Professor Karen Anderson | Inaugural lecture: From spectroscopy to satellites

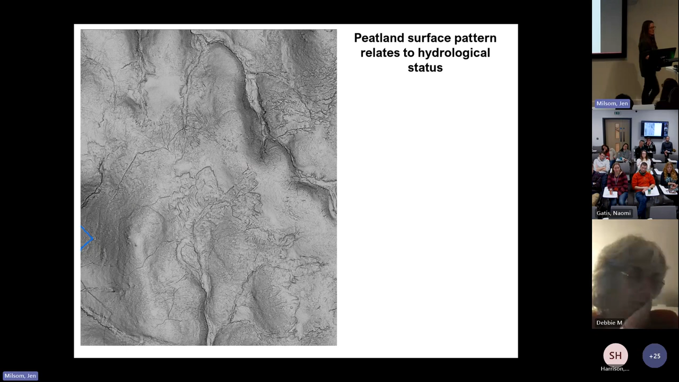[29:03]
But if I just bring those to life for you, what you will see is that there's quite extensive structures across this system.
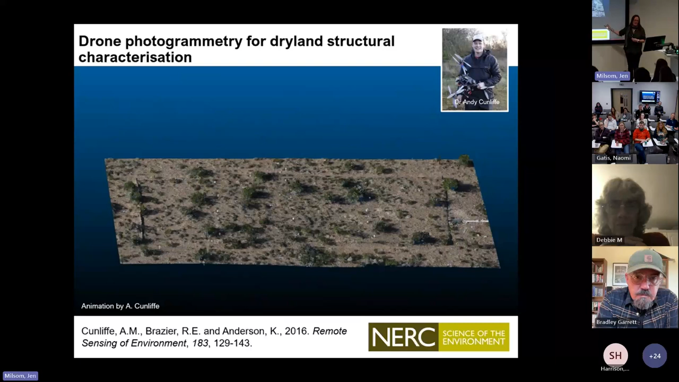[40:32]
And of course, the plant structures and the size and the shape of those plant structures can tell us a lot about the biomass. So exploiting that image parallax from these two dimensional and it's just aerial photos, right? We can stitch them together using computer vision workflows and
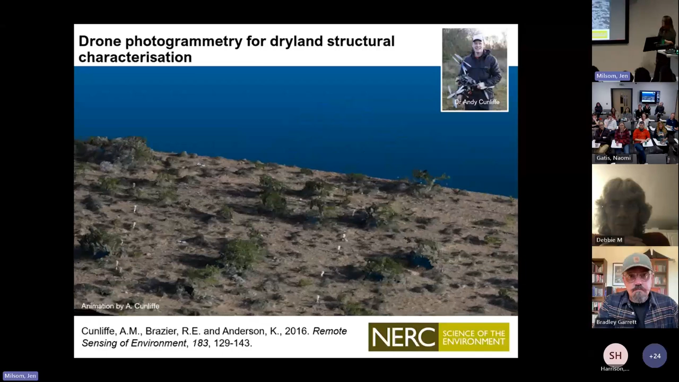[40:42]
we can then use these volumetric products to tell us about plant structure and carbon.
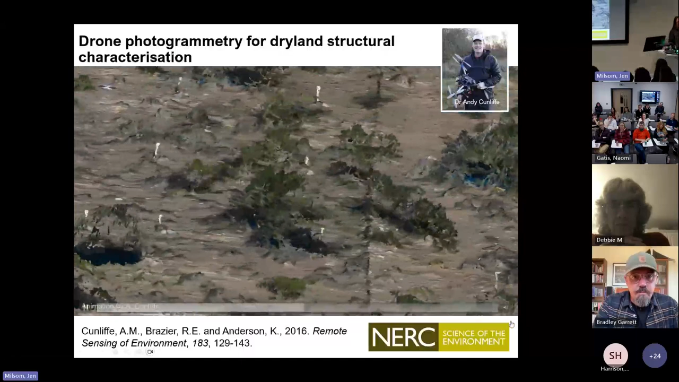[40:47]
And so, so, yeah, this is the cool thing about that technique. We don't need to cut down plants.